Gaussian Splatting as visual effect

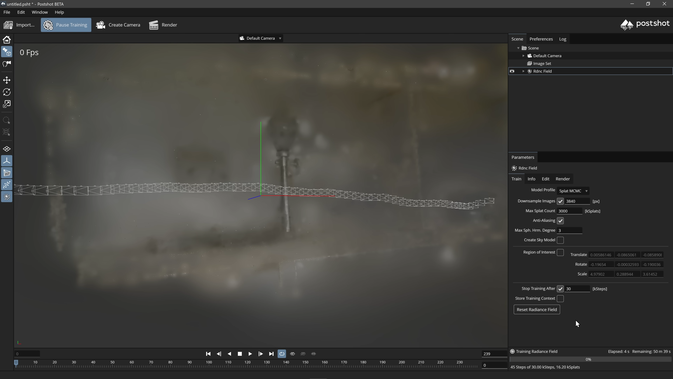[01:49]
and there it happens now the magic happens isn't it amazing you can see where all the